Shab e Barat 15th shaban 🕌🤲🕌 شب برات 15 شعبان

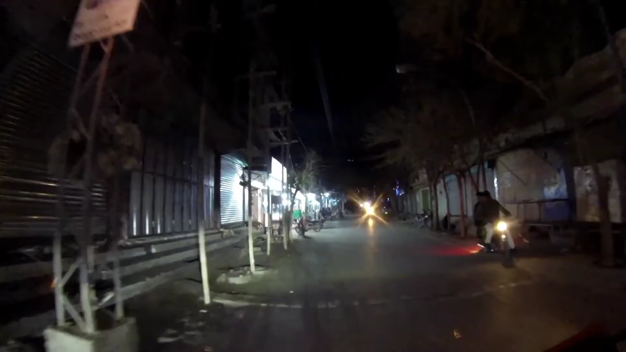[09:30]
این سرک علمدار رو رسی کت چطور چراغان زیارتی کومی دیواد خیلی بچه جمع استن بخاطر جشنی امام زمان تولد